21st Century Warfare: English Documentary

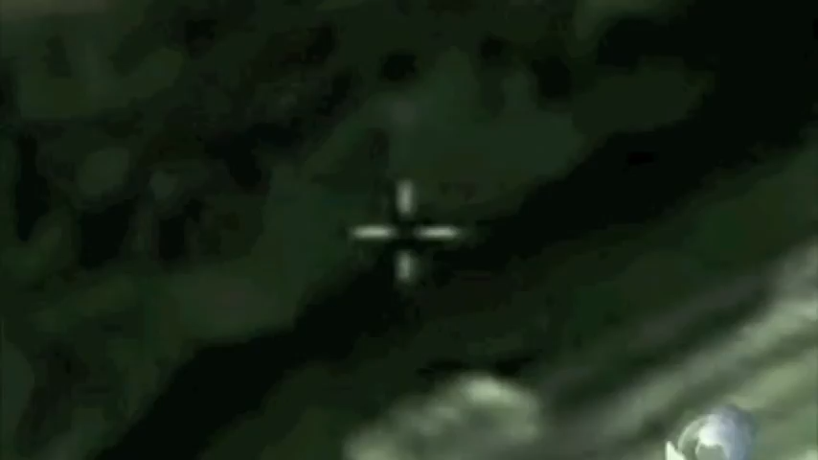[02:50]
Insurgents in both countries have been able to intercept and monitor video feeds from the drones using cheap $26 software from the internet called SkyGrabber.
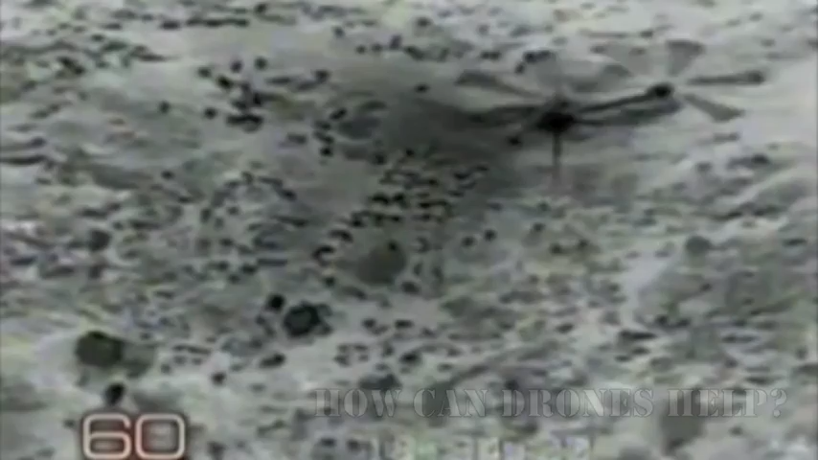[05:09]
What you're looking at is the image from the Predator's infrared camera As the pilots watch a Chinook helicopter offloading troops This is happening in the dead of night,
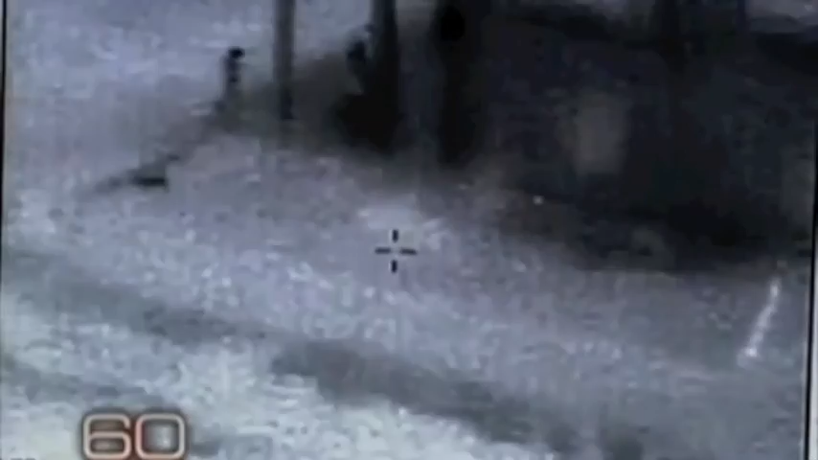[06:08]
Cameras mounted on the unmanned planes It's what the soldiers on the ground call their eyes in the sky Soldiers on the ground have come to depend on it I've heard the guys say,